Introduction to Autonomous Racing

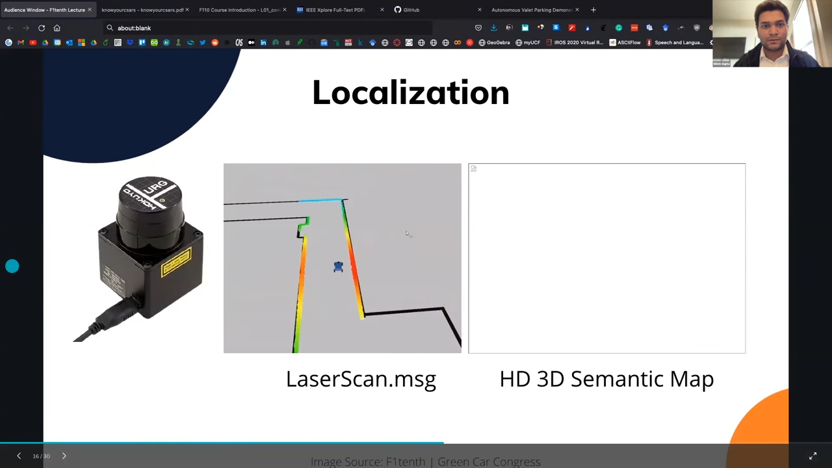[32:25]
This around here and show you.
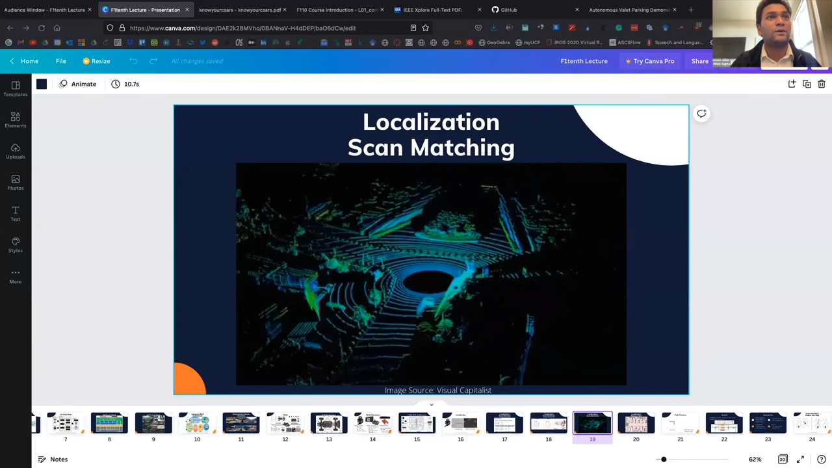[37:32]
and then the blue one is the fit that you find using ICP kind of algorithms. So once you have found a good fit, you have found a transform, rotation and translation, what's the next step is to localize.